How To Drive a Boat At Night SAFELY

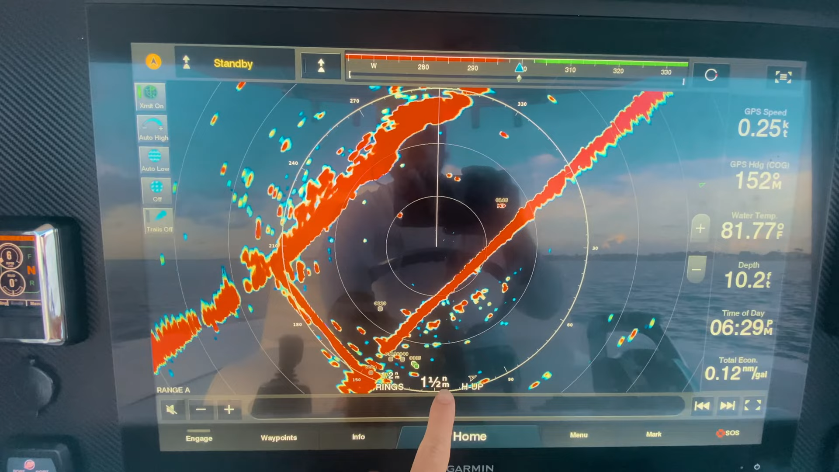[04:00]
and this is a Garmin unit but they're all pretty much the same down here it'll show you the distance you can see I have this one set to one and a half nautical miles right now with half nautical mile rings and what that mean is this main ring out here that's gonna be your your distance that's labeled your one and a half nautical miles and then the inside rings it's all gonna be this ring distance so each one of these is a half a mile so you have half a mile one mile one and a half mile and you can see here that's gonna tell you how far out objects are in your objects they're gonna show
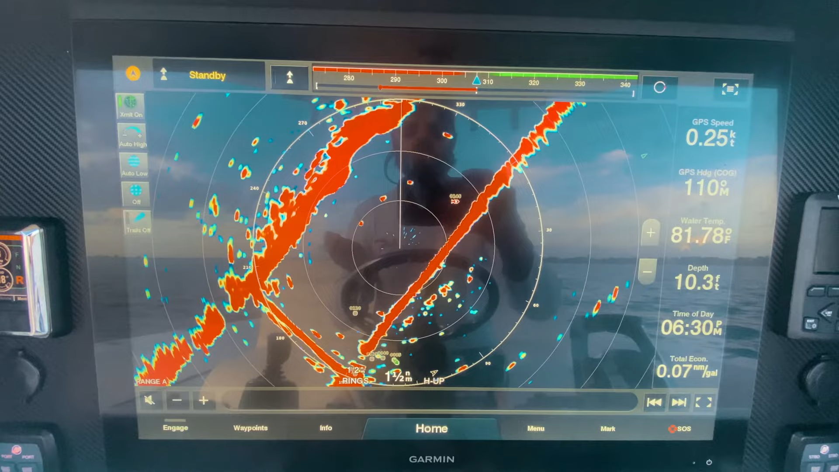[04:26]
up as these red dots solid objects will show up as red dots you know the more red it is the more solid the object is so you can see here I'm picking up this and this and this these two are actually channel markers which I don't know if you can see out there there's also a boat running that I'm picking up
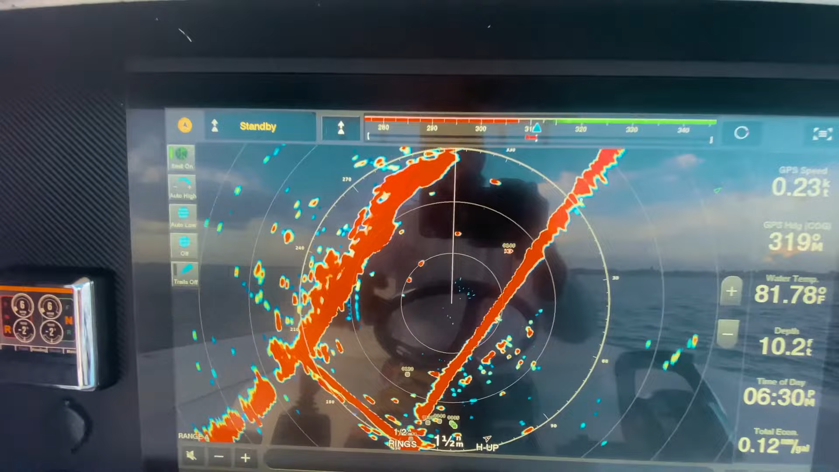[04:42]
I can see this is a boat because if you watch it's getting close this is a channel marker watch this object it's getting progressively closer and closer to this channel marker I know that that's a boat
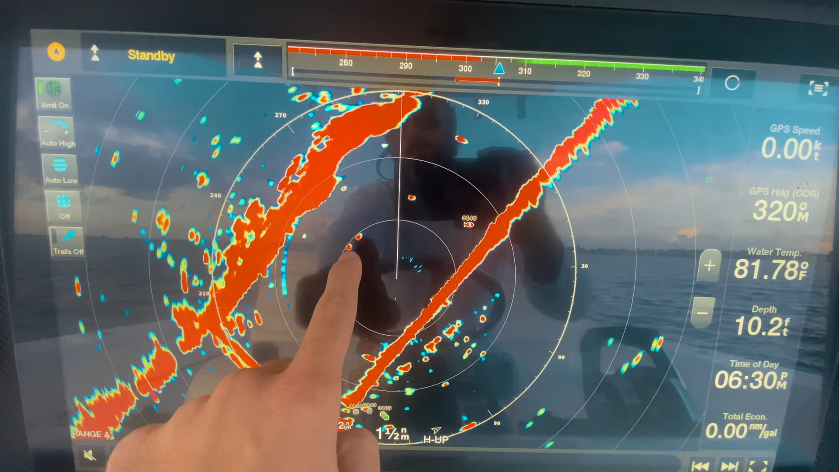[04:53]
you can see it's passing and now but everything else these little dots it's either a boat or a channel marker so naturally when you're driving you want to stay away from those and don't hit those and this is actually accurate to pretty close and you know I can go all the way here
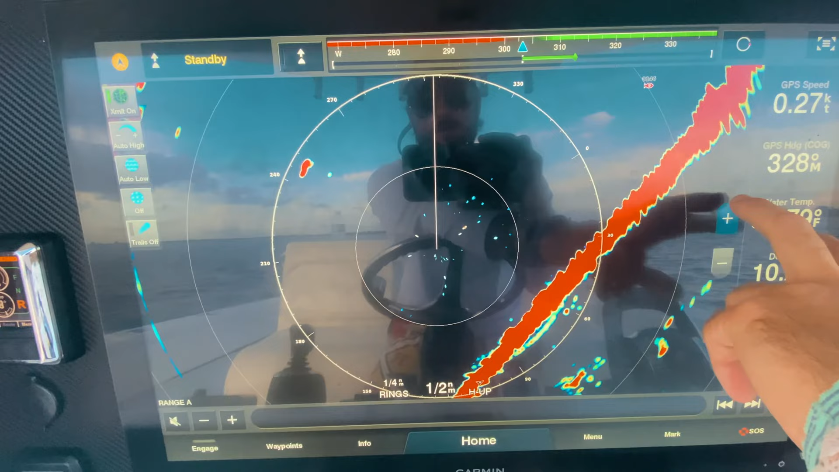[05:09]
you know I'm at quarter mile rings right now I mean quarter mile total distance
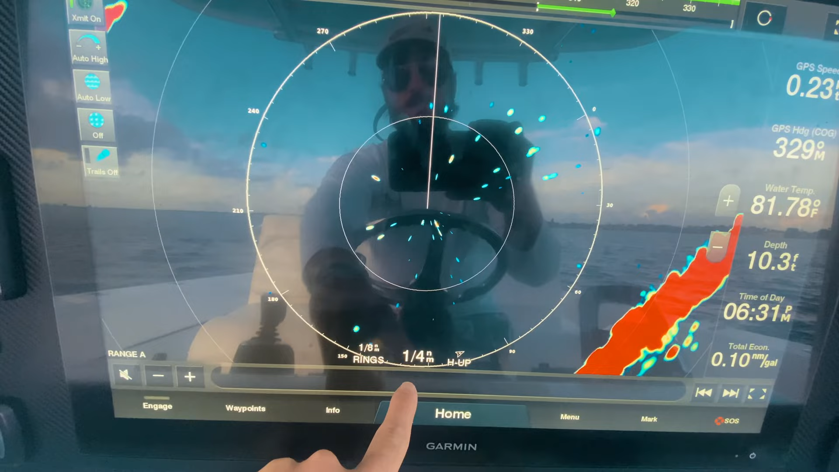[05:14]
eighth mile ring so eighth mile quarter mile and you see if I pan out here I'm still picking up my
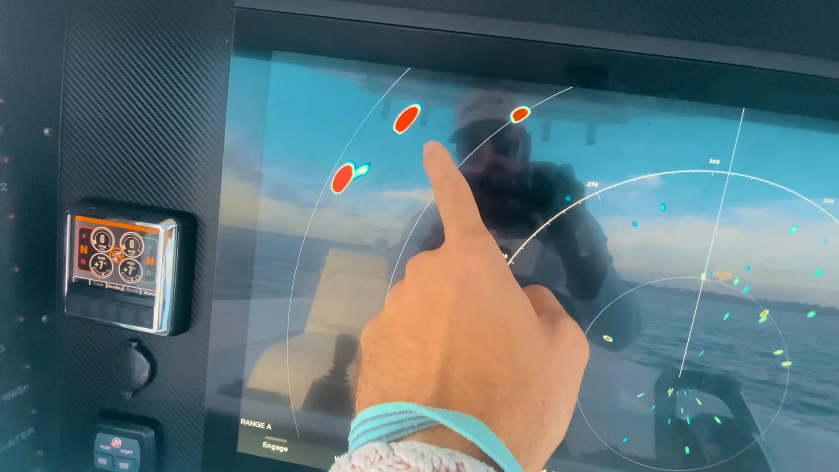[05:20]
channel marker and this boat moving this is a buoy see you can clearly see the boat
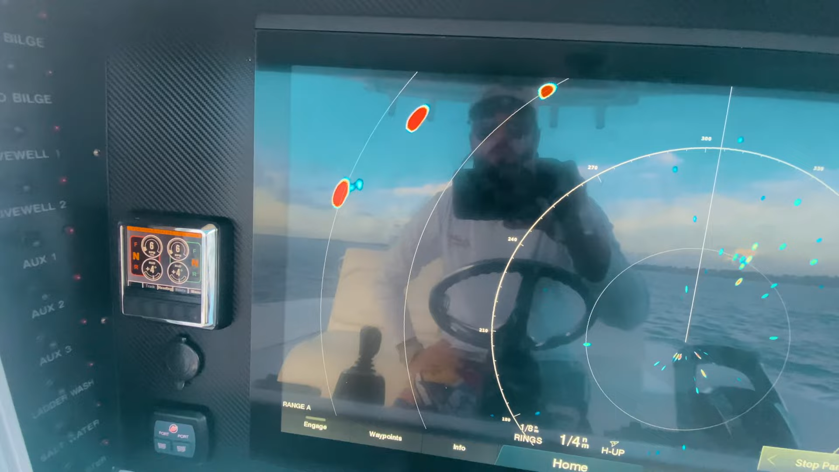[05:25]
moving away so you can see it's pretty easy to pick up objects boats moving the current radars are very sensitive
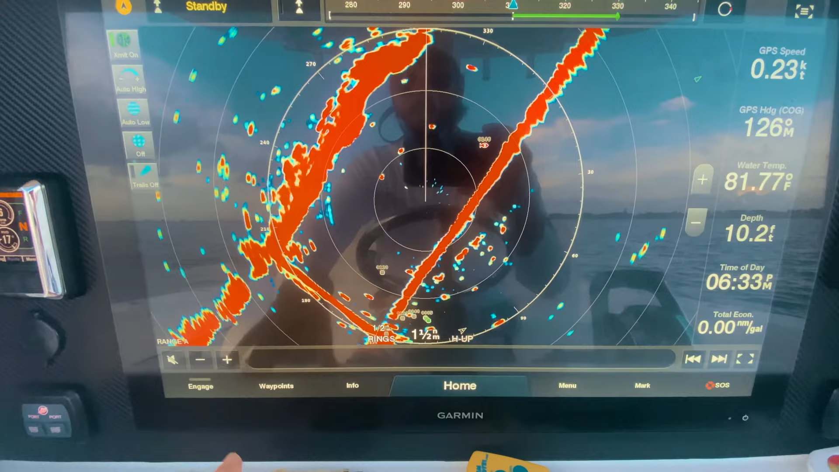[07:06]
also know how to pick up land masses it's very straightforward you know here we have the mainland here in Melbourne
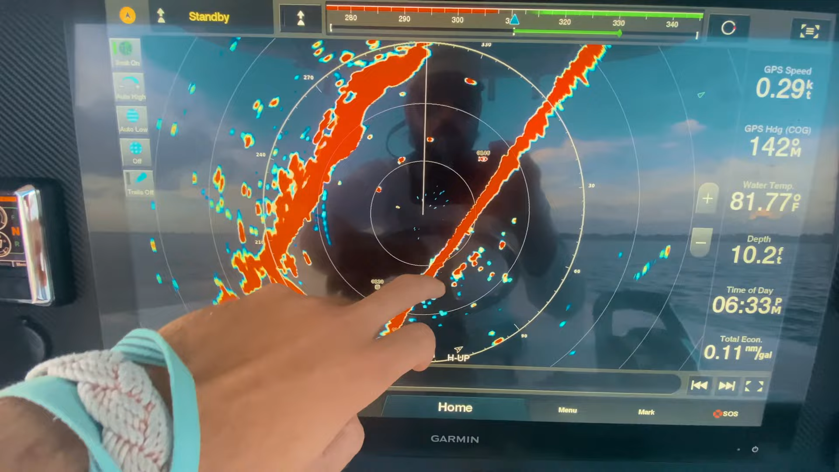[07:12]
this is Merritt Island you can come down here we have Dragon Point this is a
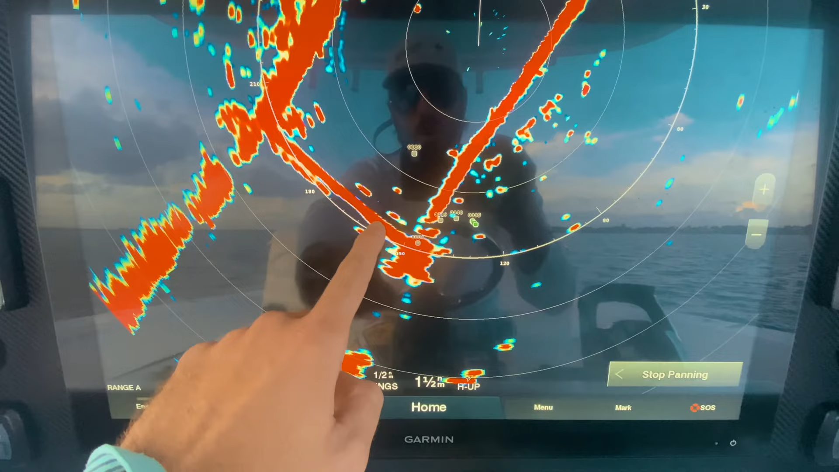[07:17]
causeway I don't know if you can see it out there but there are sailboat races going on way
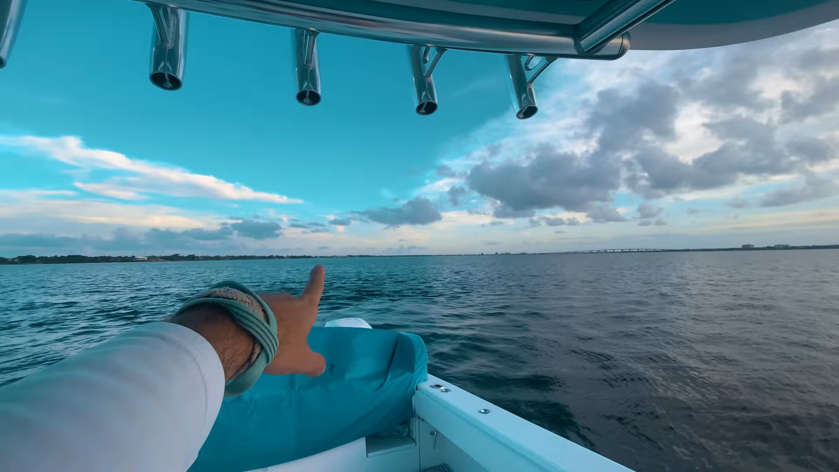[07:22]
over there you can even see here that we're picking up and they're little sailboats so they're stopping at the individual sailboats but these clumps right here are the sailboats this one is an anchor sailboat but these ones are the little clumps of
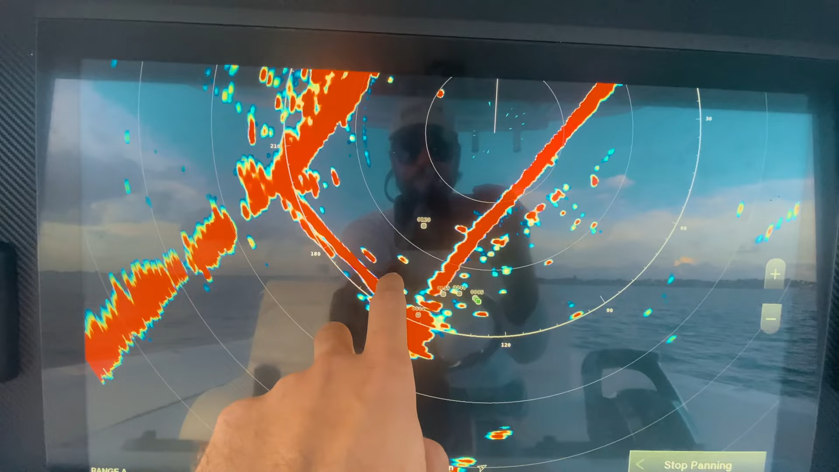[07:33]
sailboats that are out there racing and it's as simple as that and you know when you really want to get you know if it's an unfamiliar waters or you want to see depth charts too to make
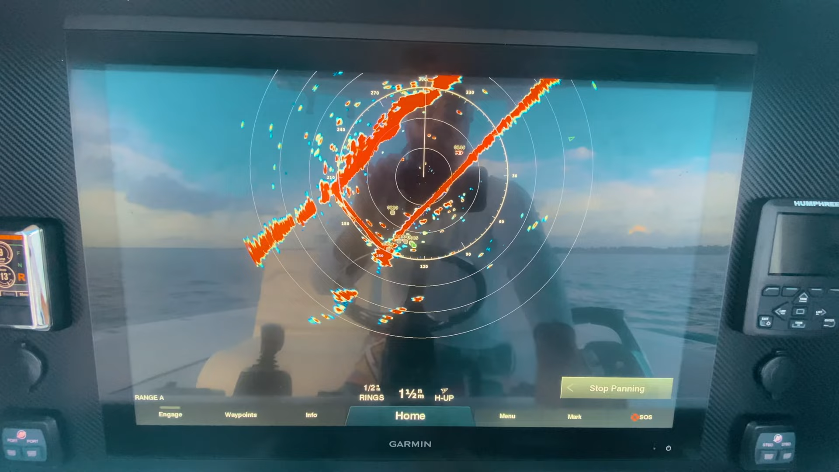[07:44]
sure you're not going too shallow you know all the modern GPS units Garmin, Simrad,
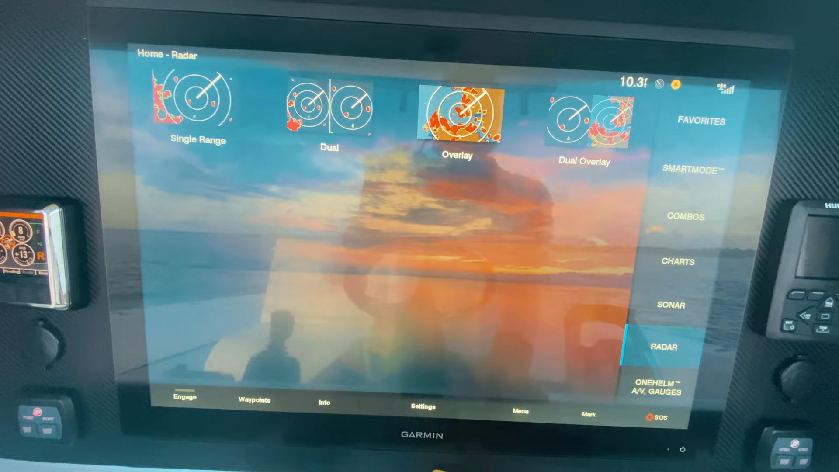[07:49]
Raymarine, Faruna, whatever you have if you go to radar here you can do overlays
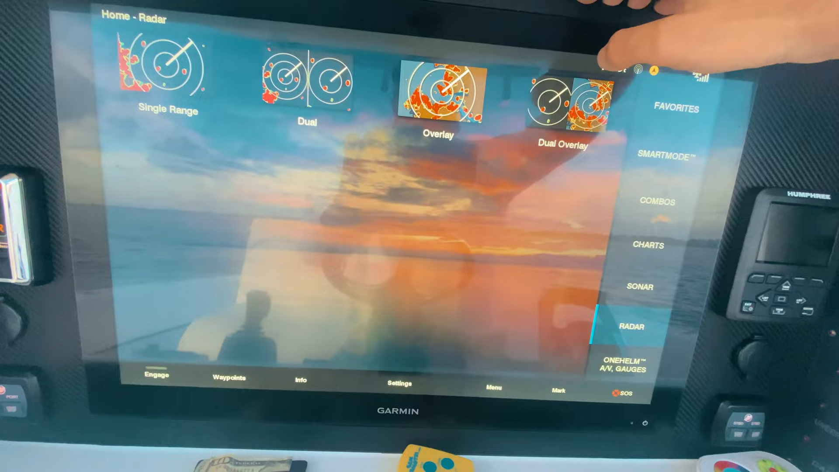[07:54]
I prefer a split screen and by that I mean I'll go chart and radar next to each
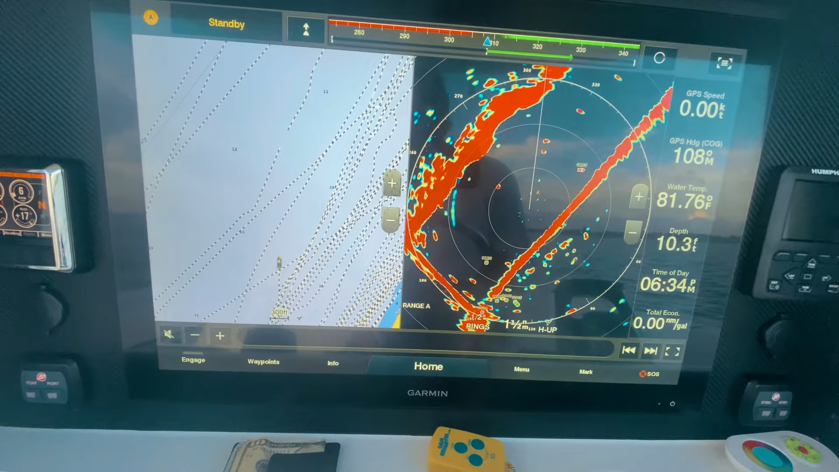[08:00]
other and you can see if I zoom out here it's the same image on both the radar and the chart mainland here mainland here Merritt Island here Merritt Island here
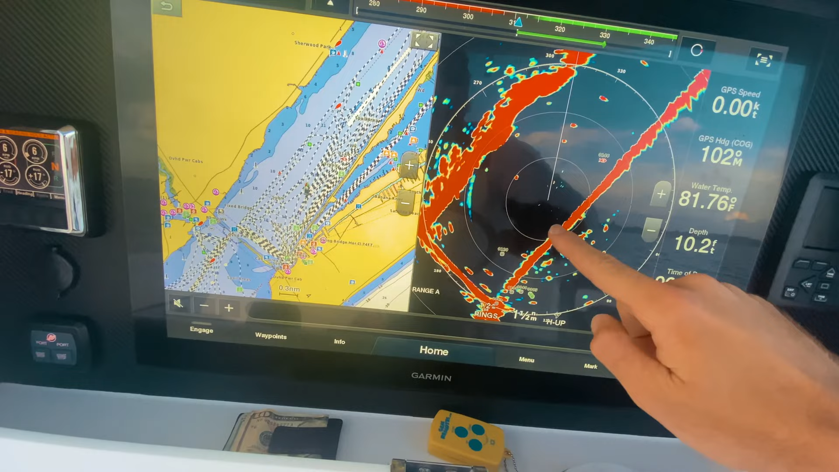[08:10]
bridge here bridge here opening here opening here it's the same image so you can learn how to you know put them side by side and compare what you see
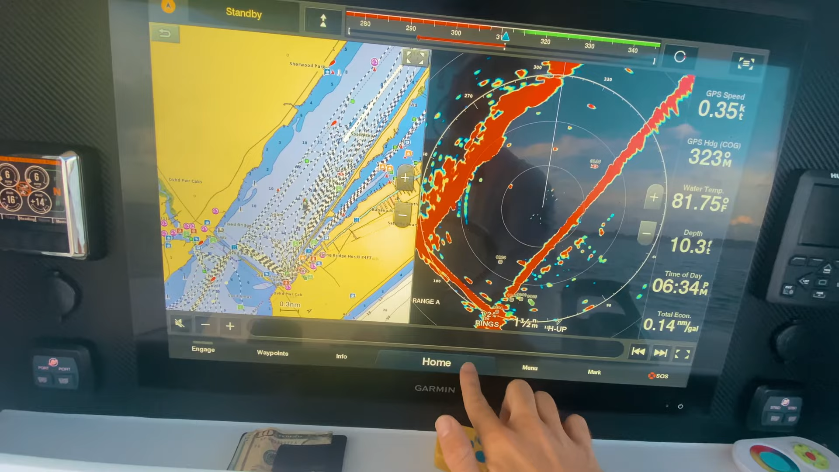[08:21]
or what a lot of people like to do is if you go to your radar options here you can overlay that radar right on top of your chart and you can see how accurate you know the radars are these
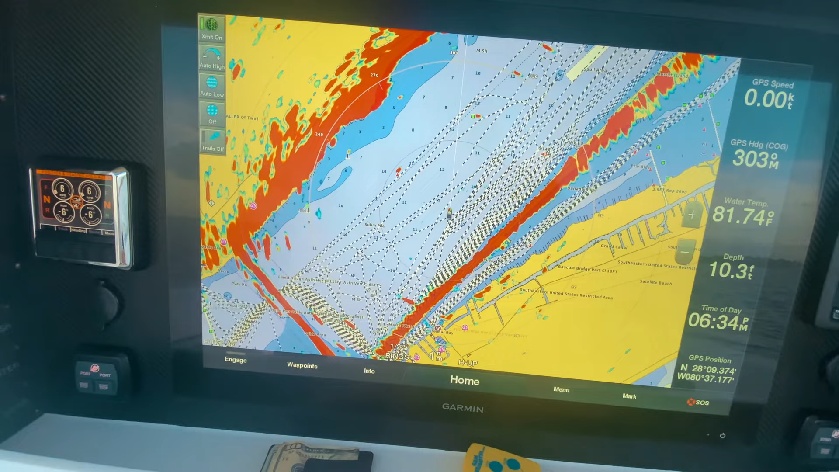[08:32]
days it's almost perfectly following the coastline perfectly following the coastline you know you see